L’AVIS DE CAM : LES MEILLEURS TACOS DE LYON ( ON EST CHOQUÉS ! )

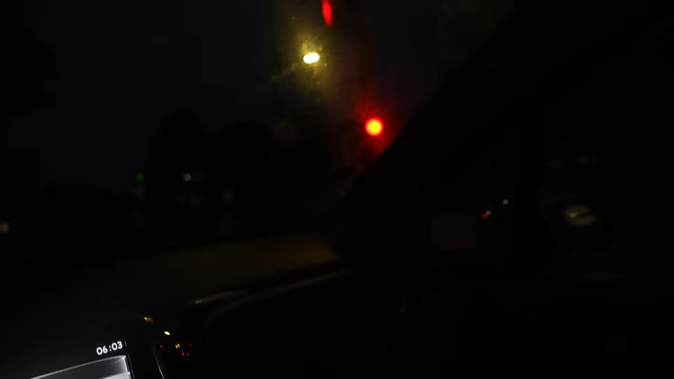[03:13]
Putain, c'est encore feu rouge, ça fait combien de temps qu'on est au feu rouge?